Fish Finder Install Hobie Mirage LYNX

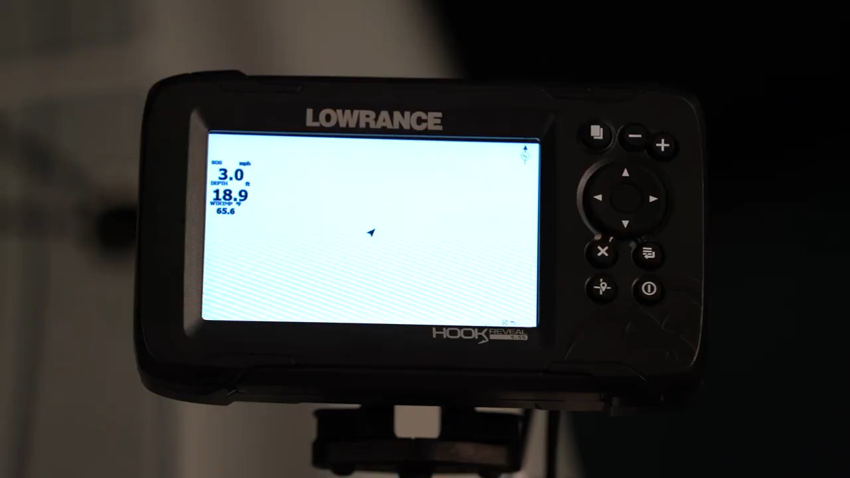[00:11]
On screen: depth 18.9 ft, water 65.6°F, speed 3.0 mph
We also have another aftermarket transducer mount that'll accept a triple shot or an ActiveImaging 3-in-1 or TotalScan if you want side scan imaging.